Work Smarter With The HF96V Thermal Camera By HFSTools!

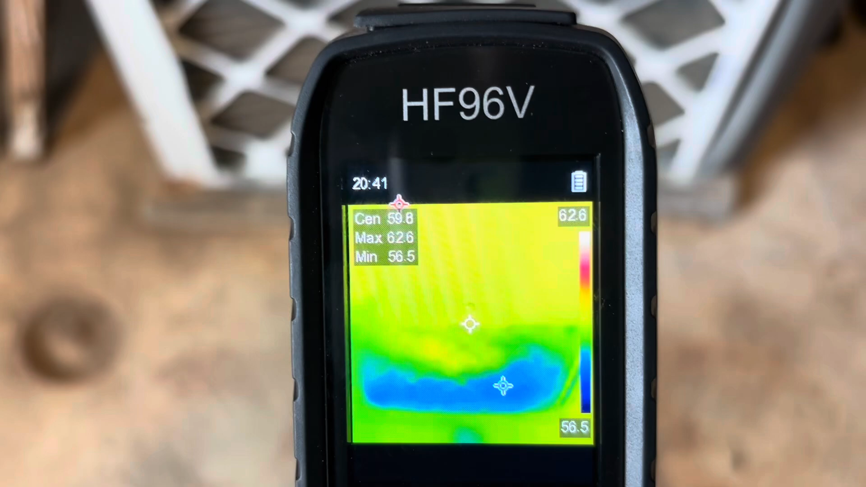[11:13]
And we have an instant delta T right there. No need to put your thermometers in and wait.
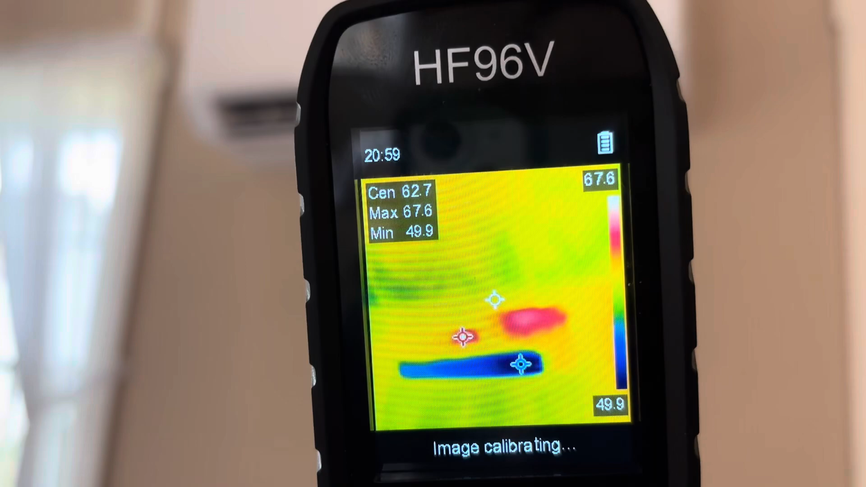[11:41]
49 degrees, 50 degrees. And then the top.
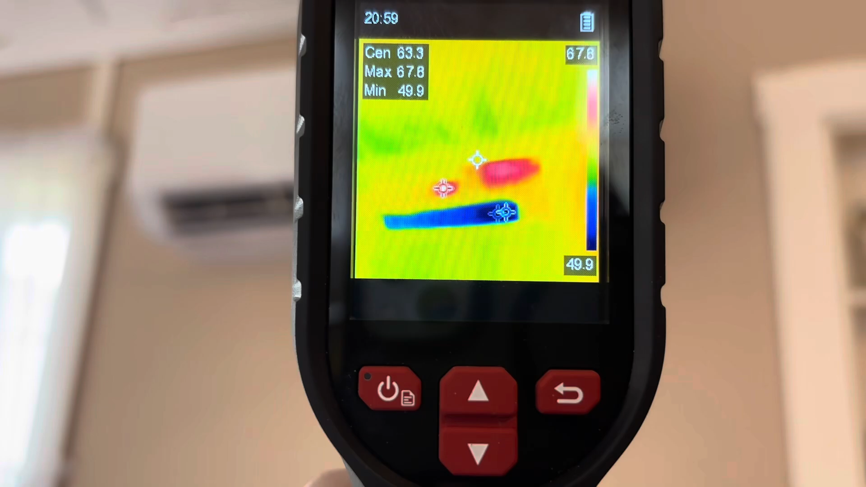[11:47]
Looks like 63-ish.
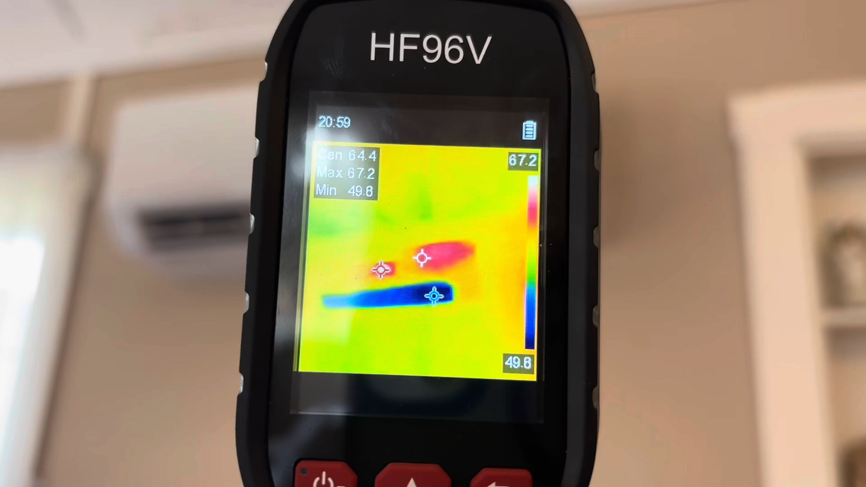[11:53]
That warm spot right there, I think that's where the electrical is.
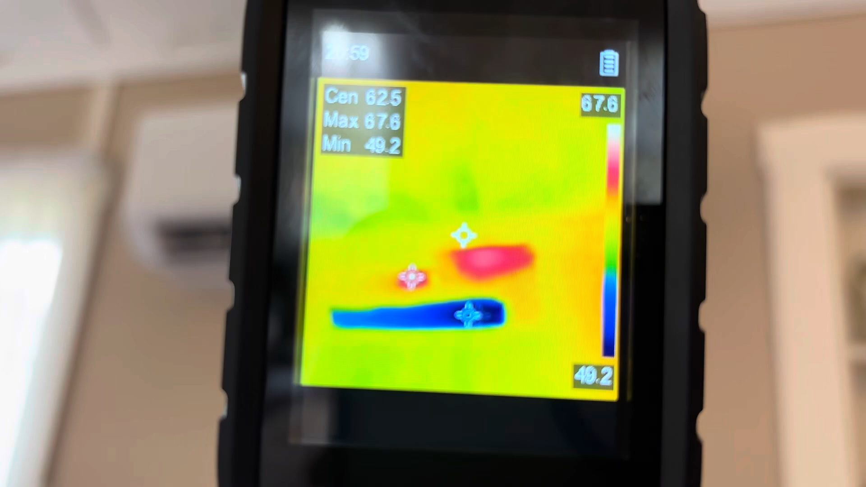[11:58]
Which is pretty neat.
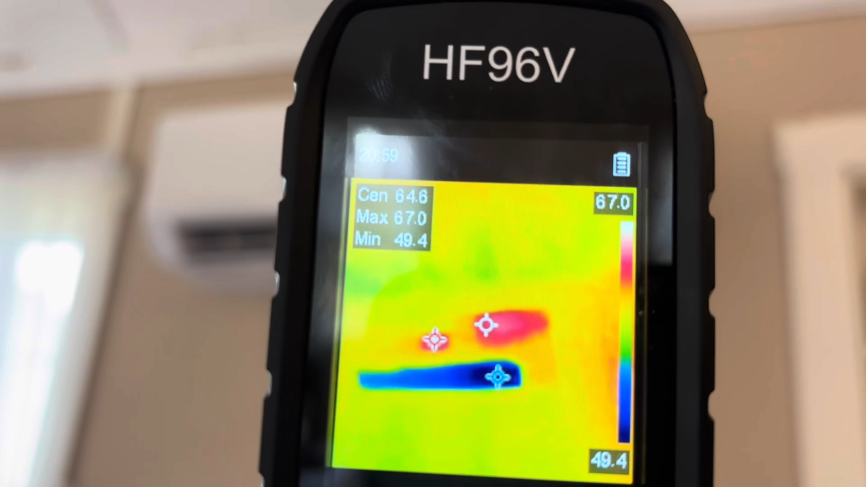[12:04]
But yeah, bam, 48 degrees. And if we go just right over top of it to get the return, it's 62 degrees.
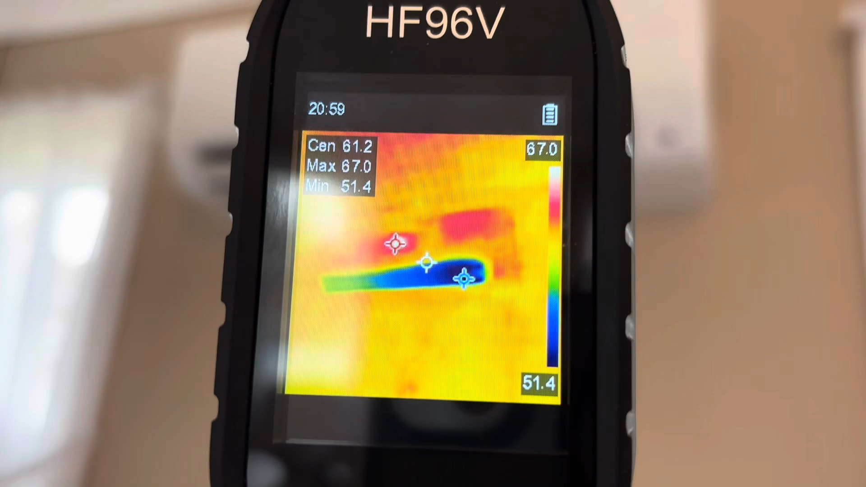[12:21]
All right, so we're going to get about one meter from our target here.
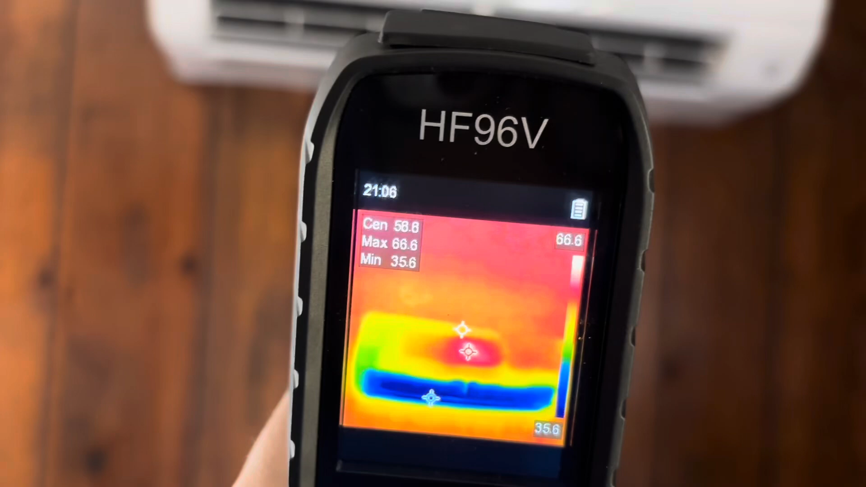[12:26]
And wow, this one is kicking butt. This one's a lot smaller.
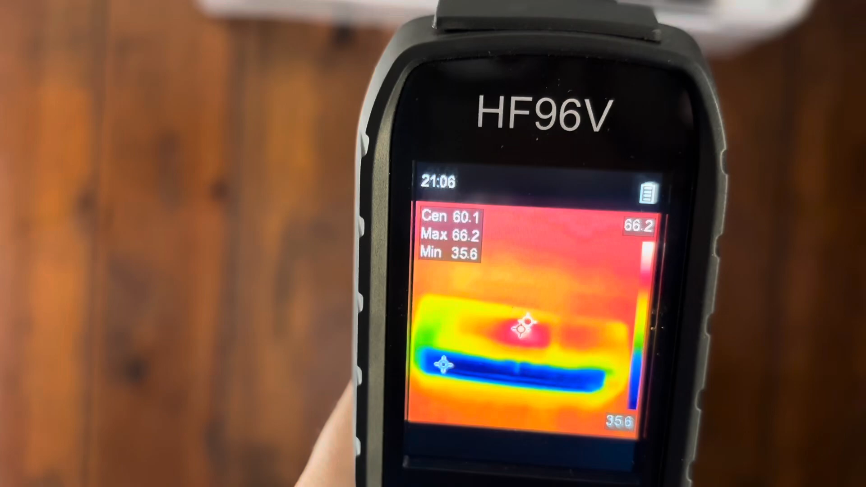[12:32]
35 degrees, wow.
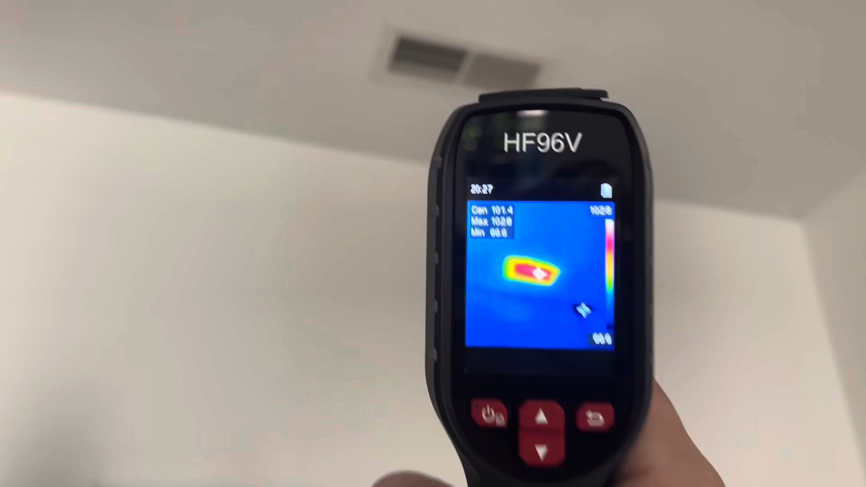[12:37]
And here we're at another location. We're just testing the discharge of this furnace,
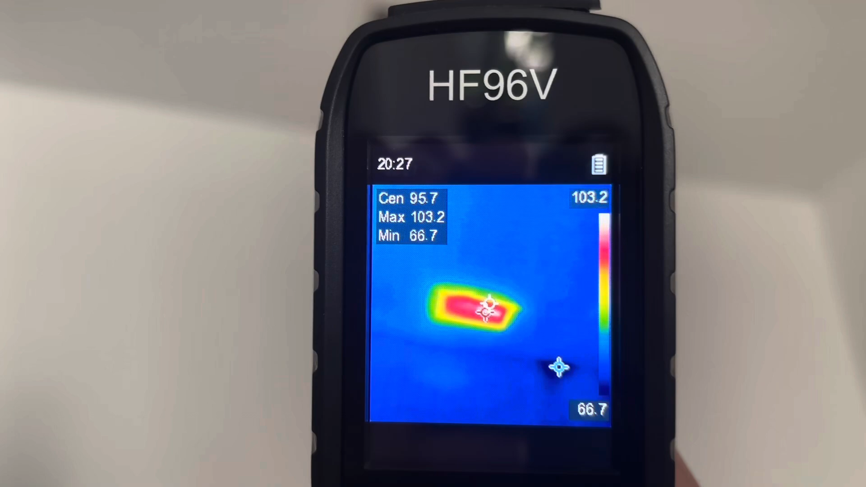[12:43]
which is putting out about 103 degrees out of that register there. So again, guys, very quick delta-t's with these thermometers. Instant.
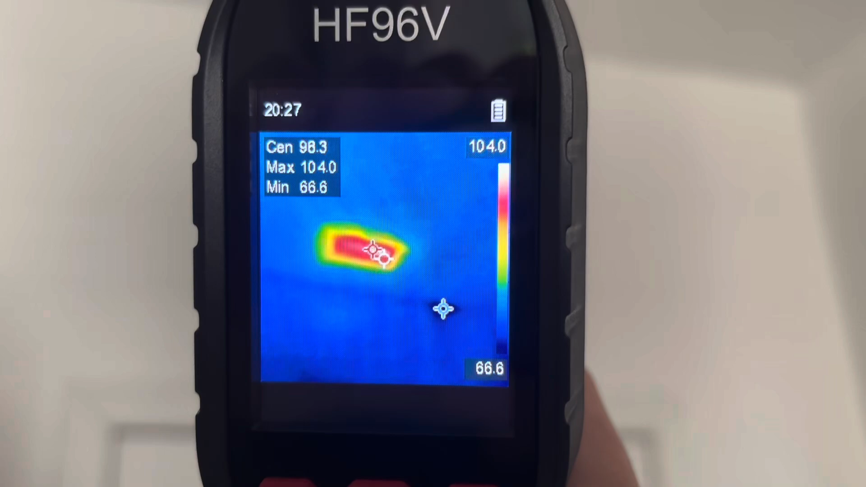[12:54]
You don't have to wait for a thermometer to heat or cool down. Instant.
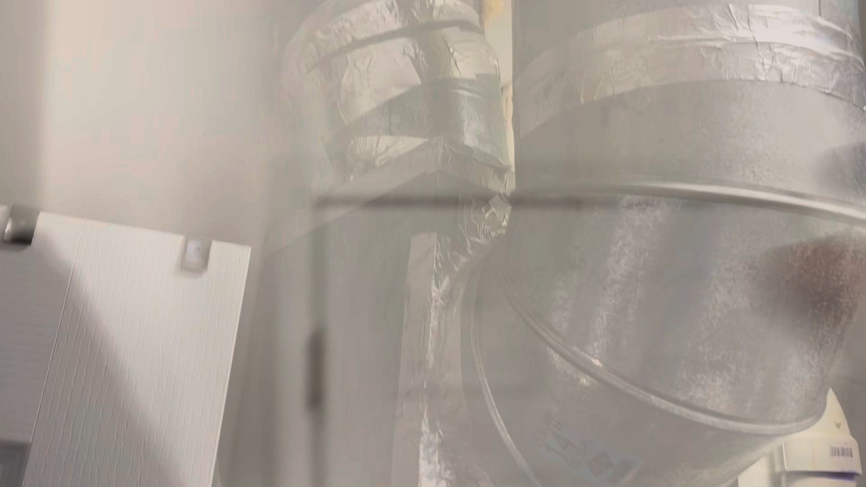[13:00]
Temperature taking. And we'll just check out the duct work of this furnace here.
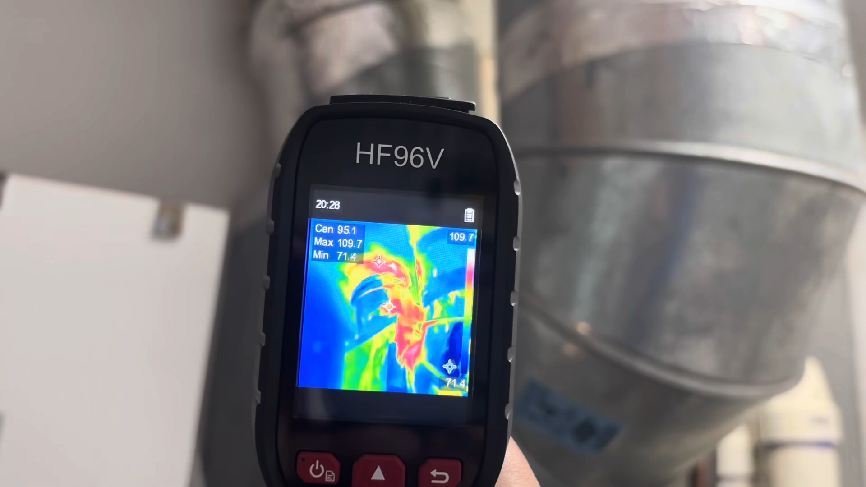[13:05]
And you can see all the loss from it. You can definitely use some duct sealing on this furnace here.
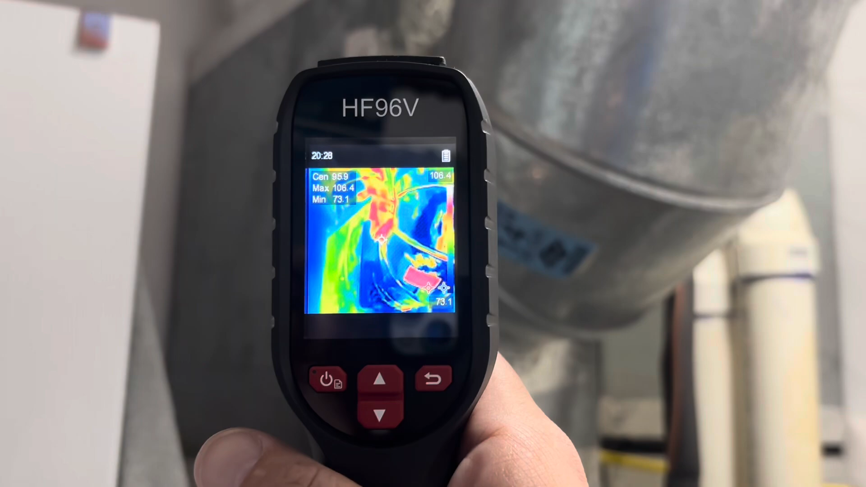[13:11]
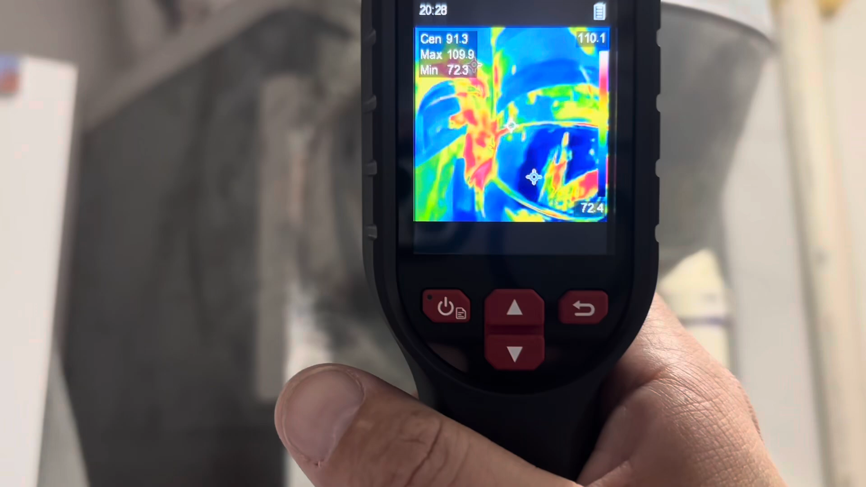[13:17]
And you can see that. Look at it.
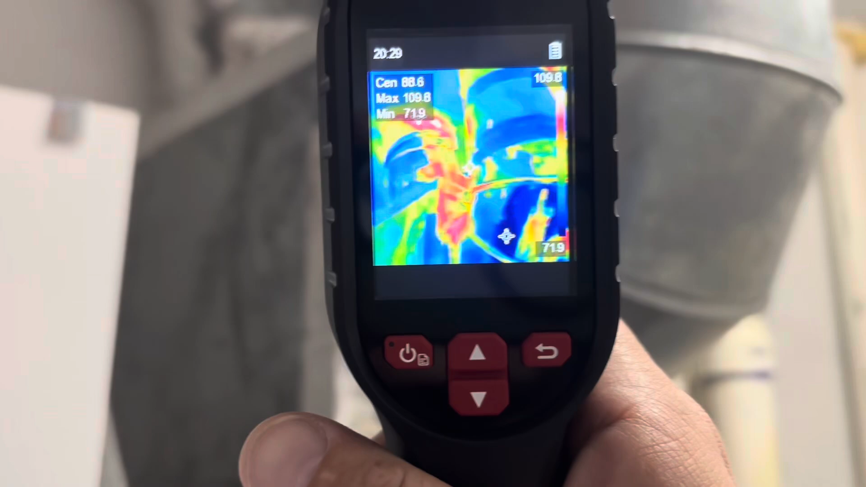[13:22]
A lot of red there. That's everywhere there's red, there's heat escaping.
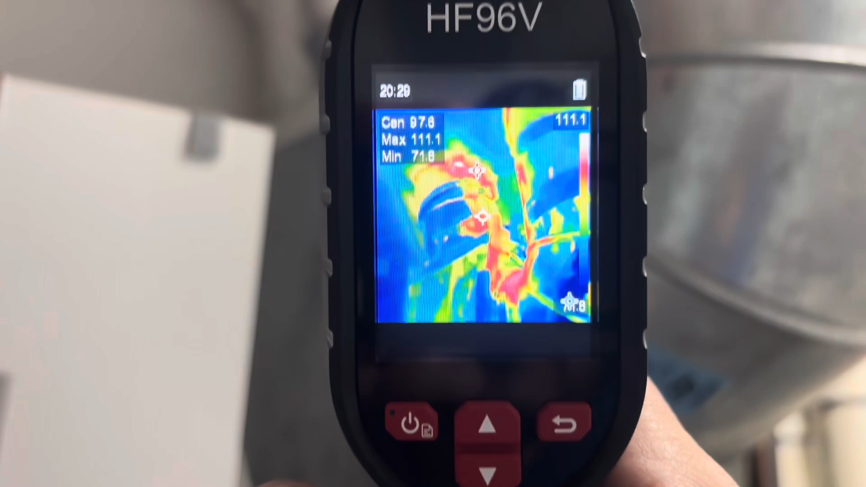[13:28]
We are running this unit in heating mode. So it'll come down a little bit.
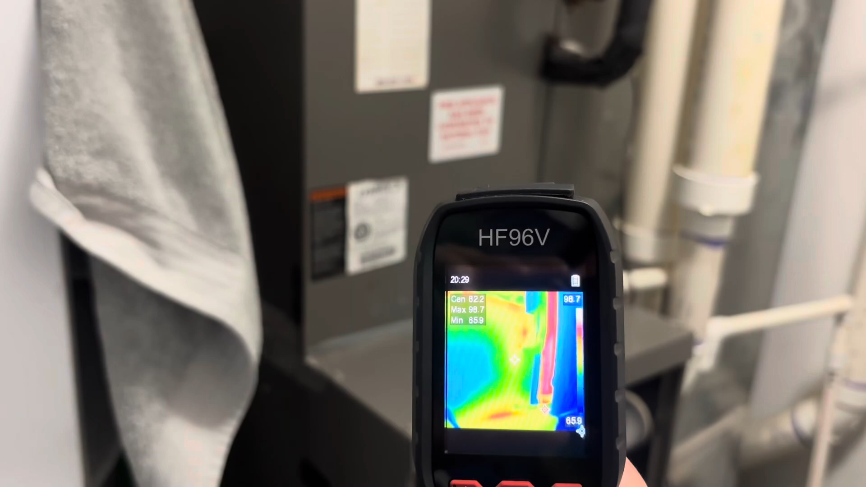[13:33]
You see that? You got air leakage out of that furnace, which really isn't that big a deal.